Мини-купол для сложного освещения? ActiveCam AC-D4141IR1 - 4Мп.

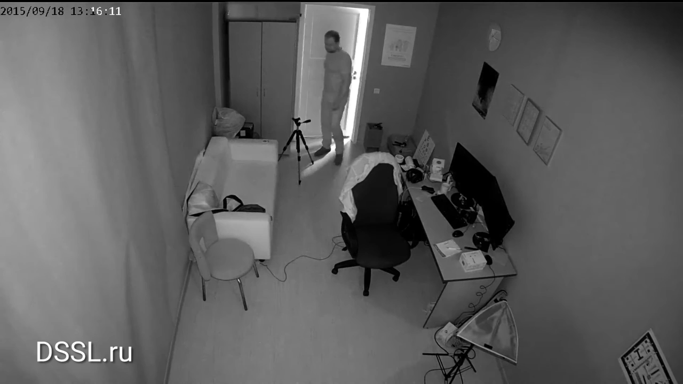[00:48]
Модель комплектуется объективом с фиксированным фокусным расстоянием 2,8 или 3,6 мм, оборудованным механическим ИК-фильтром и ИК-подсветкой.
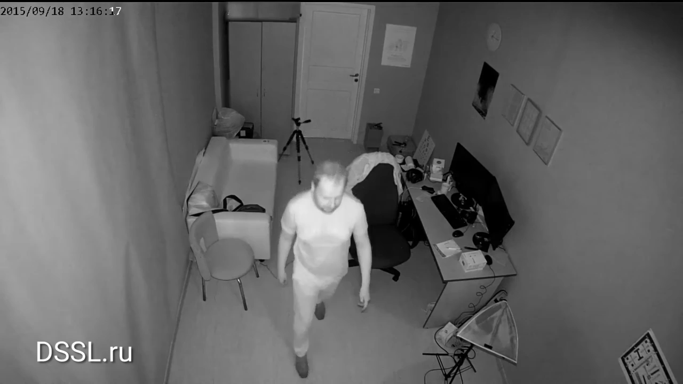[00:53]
На борту присутствуют вспомогательные функции, широкий динамический диапазон 120 дБ,